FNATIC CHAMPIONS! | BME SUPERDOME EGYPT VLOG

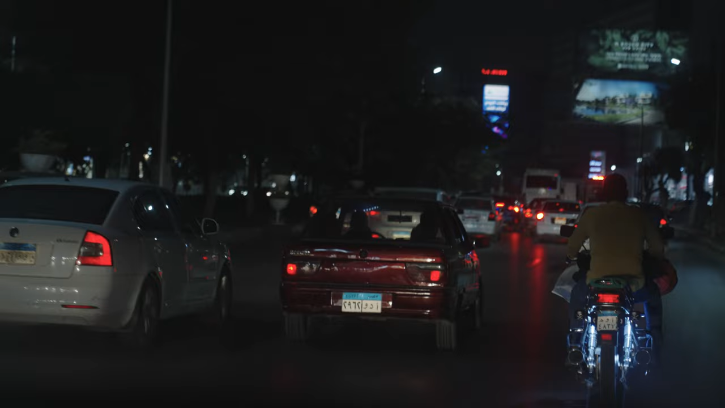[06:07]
but no accidents so far, so hopefully none to come, but yeah, they're driving very careless.
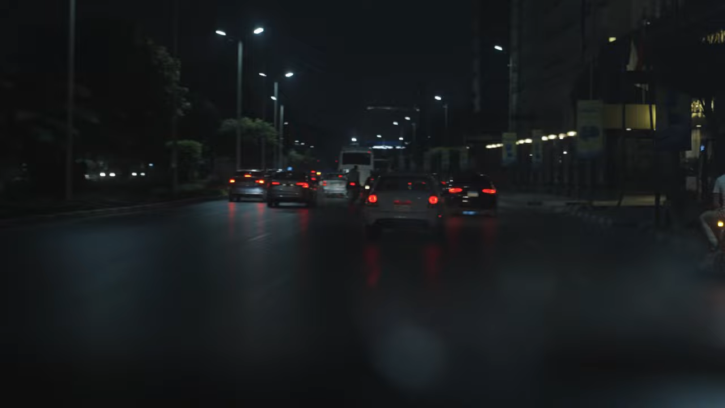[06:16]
The first thing I noticed was that they don't care about lanes, driving lanes, they just drive in the middle, they just drive wherever they can,